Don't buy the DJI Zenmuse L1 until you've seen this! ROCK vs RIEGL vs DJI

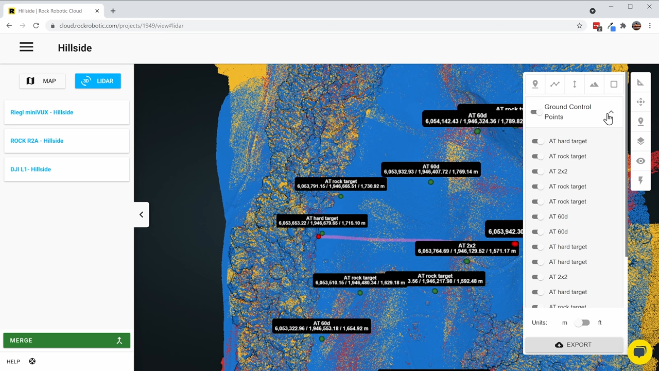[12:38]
A big chunk here, and we'll turn off those control points. I'll make the width 0.5 feet.
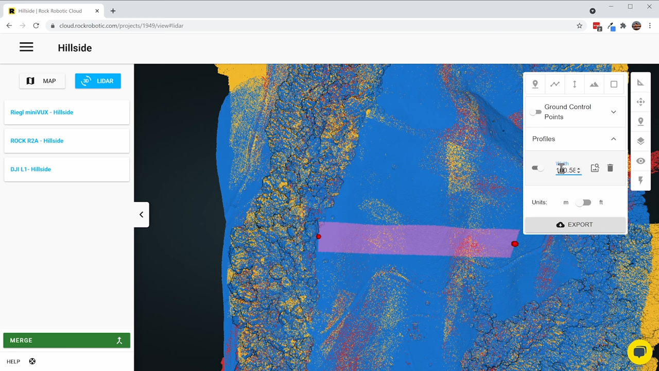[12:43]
Oh, that's not that many feet. 0.5 feet. There we go.
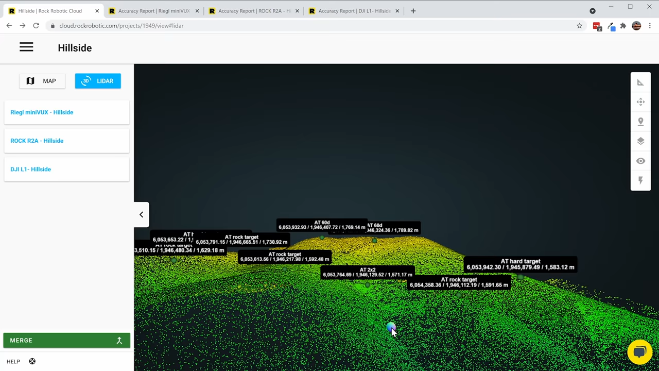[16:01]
These ground control point reports are based off of the ground classified LiDAR data set and then a surface made from that data set,
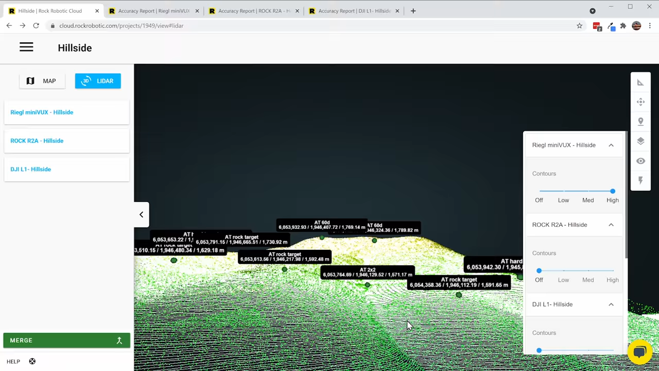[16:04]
so a digital elevation model, and then the contours generated from that.
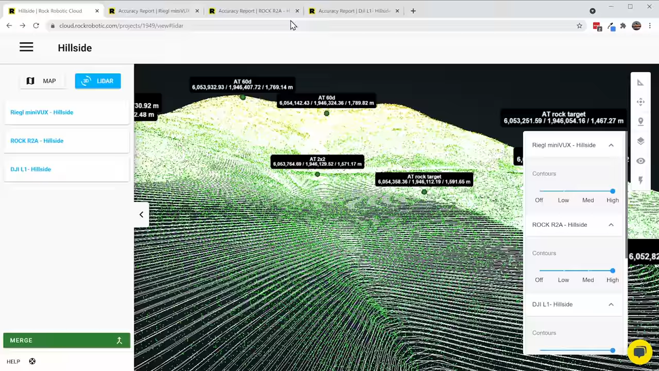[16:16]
So the first up is the DJI L1 with the accuracy report right here.
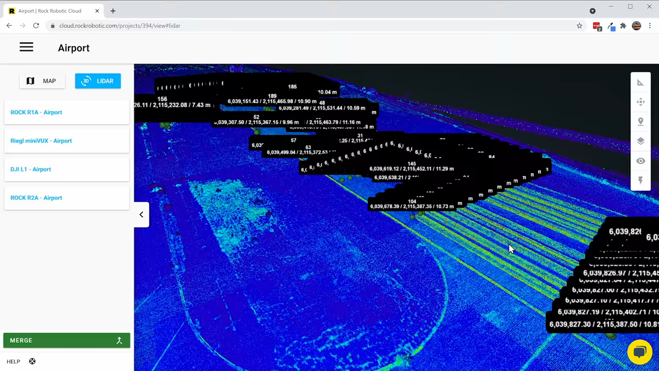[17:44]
So here we have all four of those LiDAR data sets superimposed on top of each other.
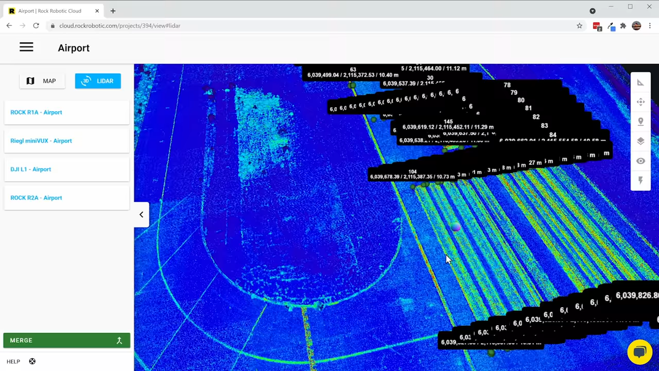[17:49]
And we're all in intensity view, so this is actually showing us, let's just look at one really fast.
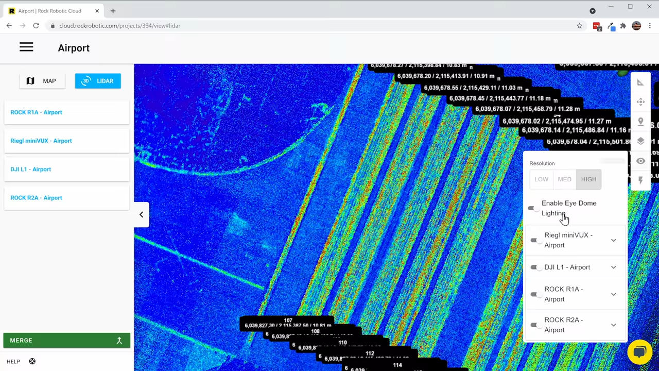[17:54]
We'll just look at, turn them all off. We got the R2 here, and now this is that intensity view.
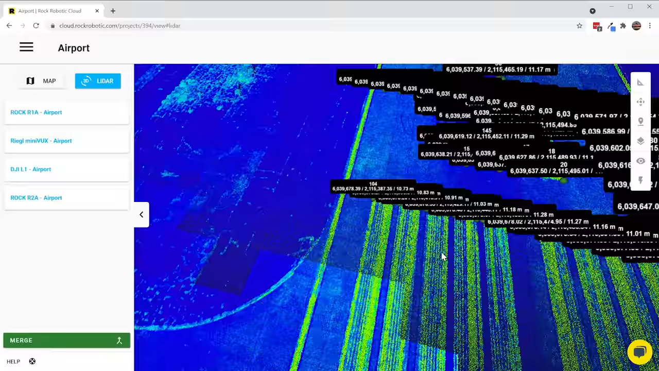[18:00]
And you can see the lane markings, and if we zoom in, we can see exactly where those control points were captured.
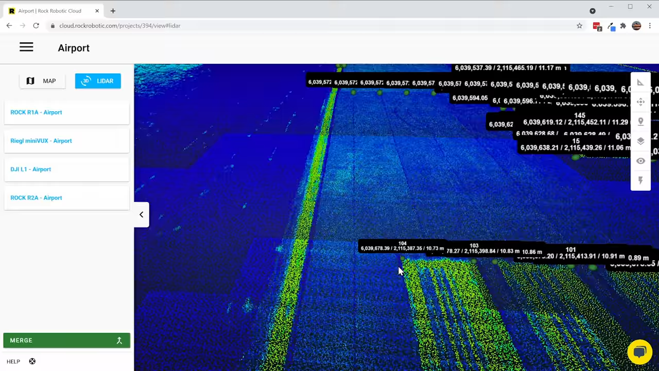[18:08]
We can even zoom in on a single one and just see,